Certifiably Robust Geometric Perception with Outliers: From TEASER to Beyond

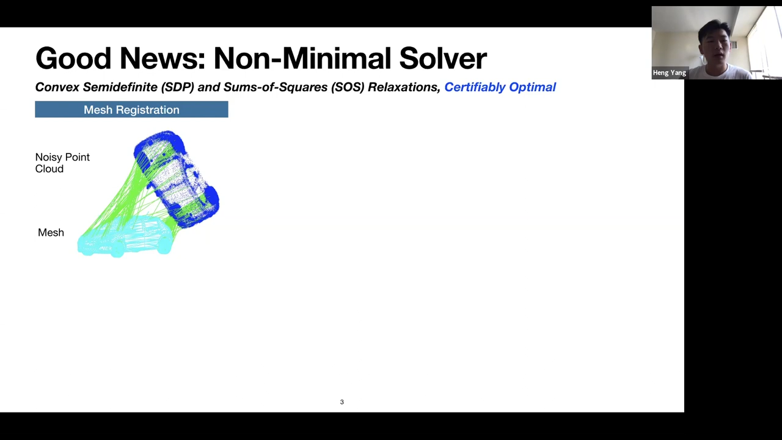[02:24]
Suppose that we have correct data association, basically correspondences from the mesh to the point cloud. Then the SCB solver that's proposed by Borealis a few years ago can actually compute the globally optimal alignment from the mesh to the point cloud. The second example is called shape alignment. In this example, we are still given a clean 3D mesh, but now the visual measurements is actually a 2D image of the 3D mesh.
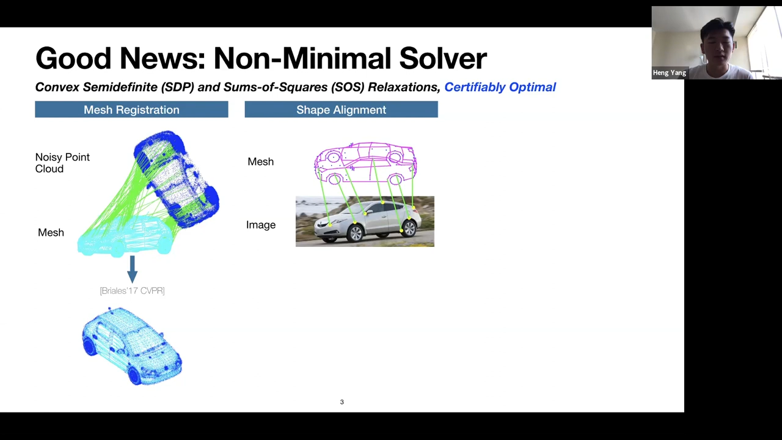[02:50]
And in this case, we can also assume all the correspondences from the mesh to the 2D image are actually correct. Then the SOS solver that we propose in this year's ICRA can actually compute the globally optimal camera pose. The third example is related to SLAM. This problem is called pose graph optimization, and it consists in finding the globally optimal pose graph by given the noisy measurements from odometry and loop closures.
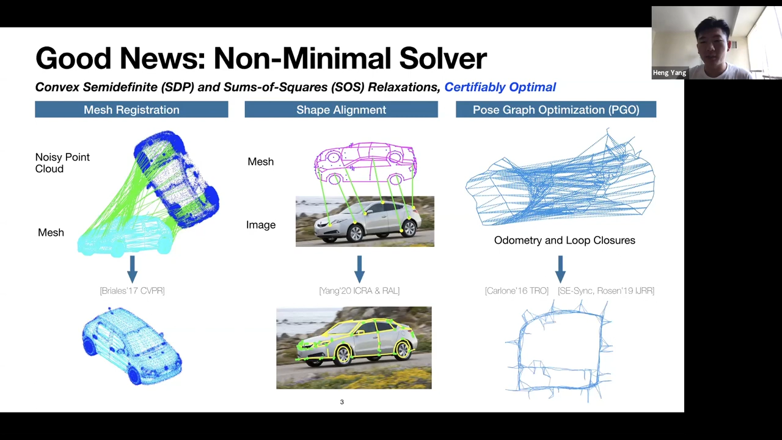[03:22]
In this example, the seminar work by called SE Sync can actually compute the globally optimal pose graph very quickly, actually. And then these non-minimal solvers are usually designed in the sense of least squares estimation. So therefore, they are not designed to be aware of outliers or to be robust to outliers.
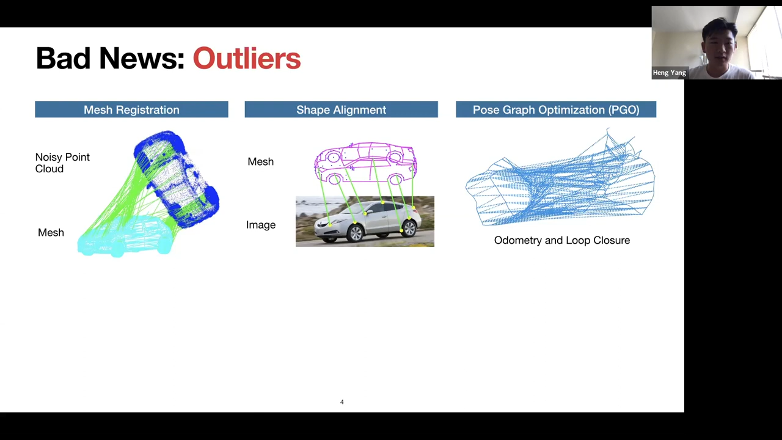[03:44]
For example, if we just spoil a few incorrect correspondences to these problems shown by these red lines, then these non-minimal solvers will actually struggle to output the correct and accurate estimate of the poses or the global pose graph.
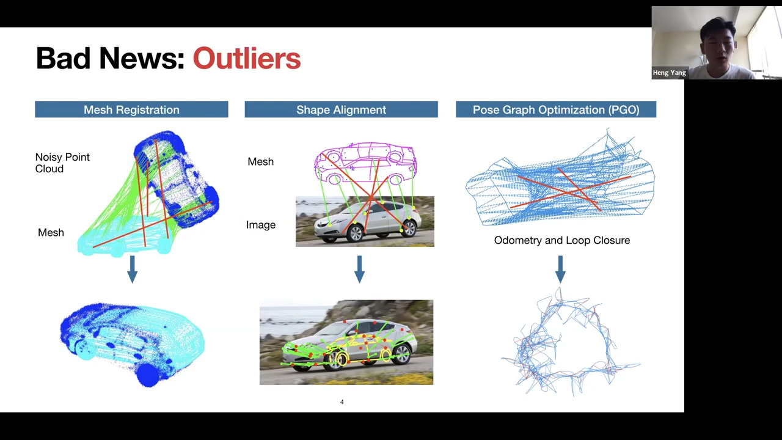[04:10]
For example, the images I show here, the estimations output by these non-minimal solvers are actually far away from the ground truth. So, you know, this is not the end of the story, because actually in computer vision and robotics, we have a systematic tool set of outlier robust estimation tools that can actually robustify these non-minimal solvers and regain robustness to outliers. For example, the most classical method to use is called RANSAC. It randomly samples these correspondences until it reaches a consensus set. And more recently, in our group, we've proposed ADAPT,
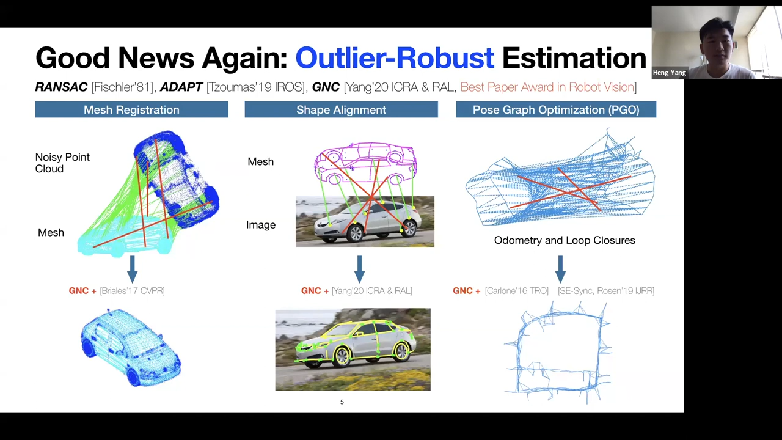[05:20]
And then, as shown by these images, the estimates that's, in this case, are actually very close to the ground truth. So now the question is, is this the end of the story? Does this mean that robust estimation is solved, that, we can just relax and, give up research? From my point of view, I think, the answer is definitely no, because from my point of view, the real demon is actually hiding
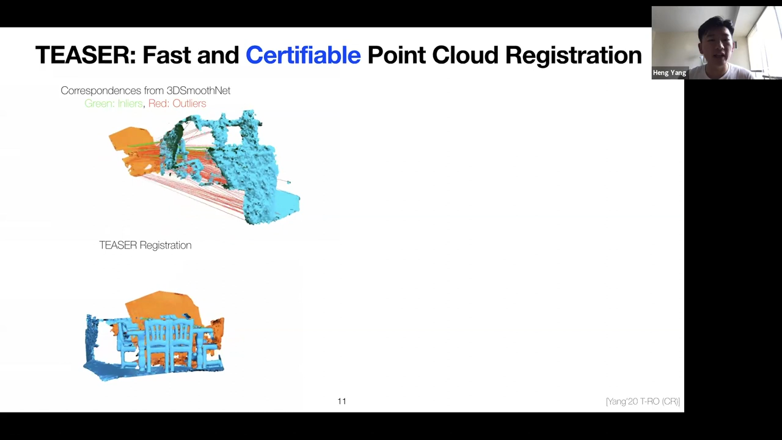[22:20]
In this case, it's a 3D match data set. And then we use a neural network, 3D smooth net, to output key point correspondences shown in the upper video.
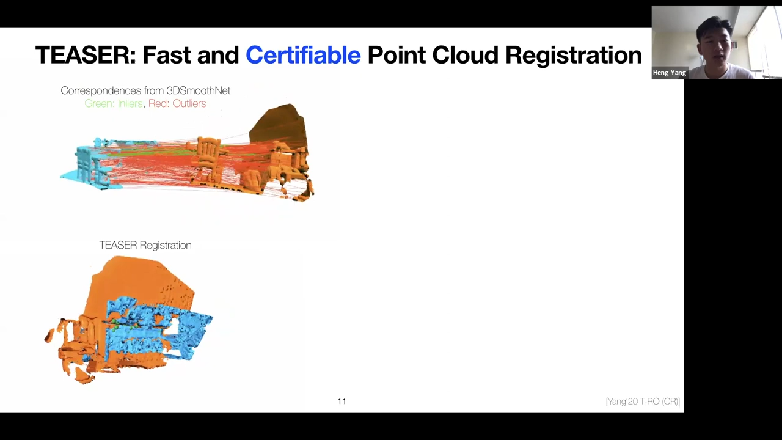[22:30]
So the green lines are inliers and the red lines are outliers.
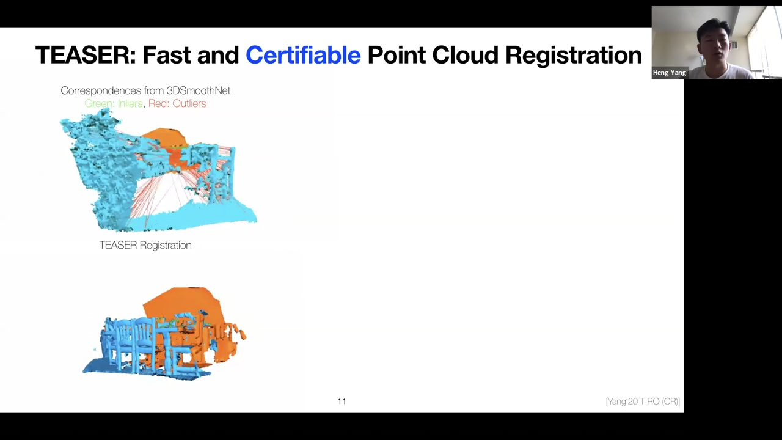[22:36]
And then you see that TEASER is super robust to outliers,
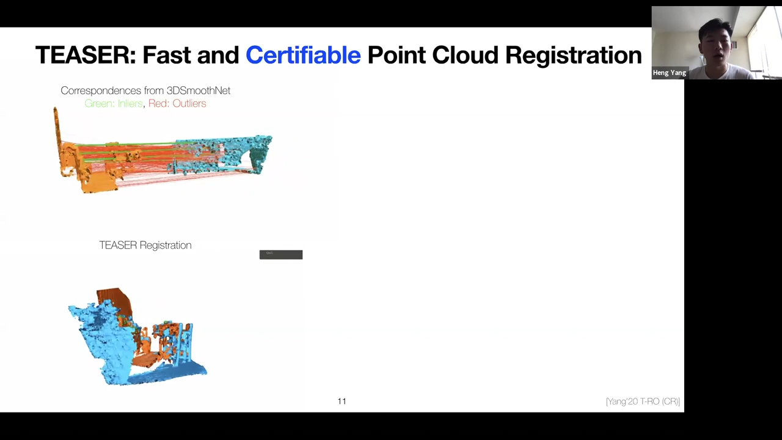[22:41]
you know, was able to compute the global optimal transformation. And more importantly, the certification part rejects most of the wrong solutions as shown by in this plot. And you do, but you know, another catch here or caveat here is that sometimes in some cases, the certification does certify wrong solutions. So in this case, this is a problem of the data, because you know, sometimes the globally optimal solution may not be the solution that you want,